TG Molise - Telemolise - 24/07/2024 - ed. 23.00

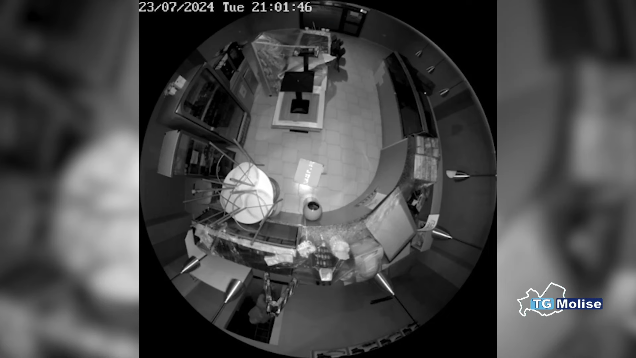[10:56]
Hanno approfittato delle prime ore del buio e delle strade deserte per intrufolarsi in due attività commerciali in pieno centro.
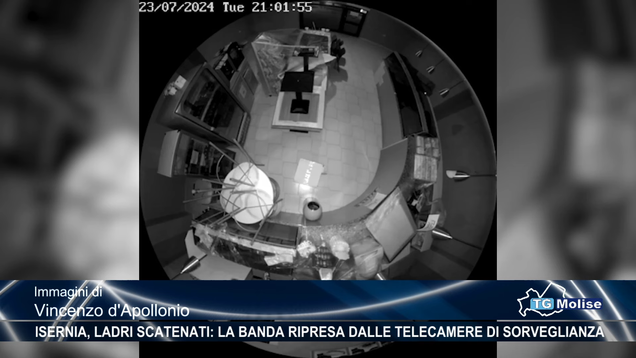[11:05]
Quello che vedete in video è l'interno di una pizzeria di via Umbria Isernia, dove poco dopo le nove di sera una banda di malviventi è riuscita a entrare dal retro portando via dalla cassa alcune centinaia di euro e una serie di bibite. Immagini provenienti dalle telecamere al circuito chiuso del locale, rese pubbliche sui social. Non l'unico a cui hanno fatto visita i ladri, poco distante, sempre in via Umbria, hanno fatto induzione in un negozio che vende prodotti per celiaci, portando via a un magrobottino.